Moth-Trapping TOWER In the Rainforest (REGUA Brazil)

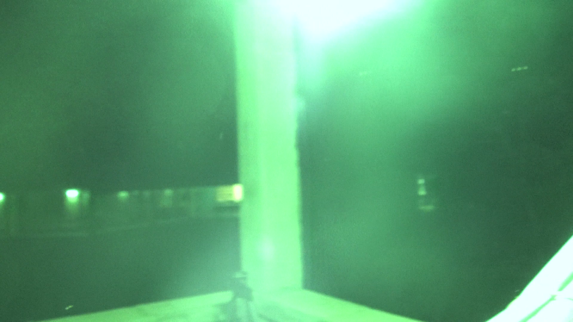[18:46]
For a second an enormous hog moth showed up, but it's gone.
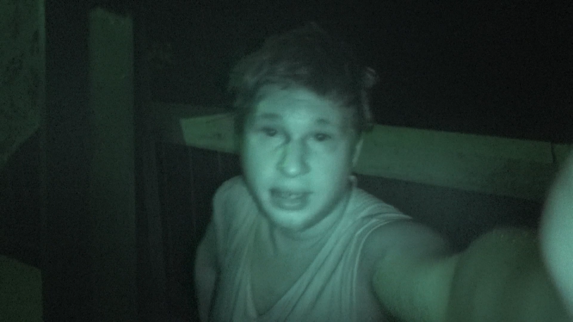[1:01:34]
oh the light just turned on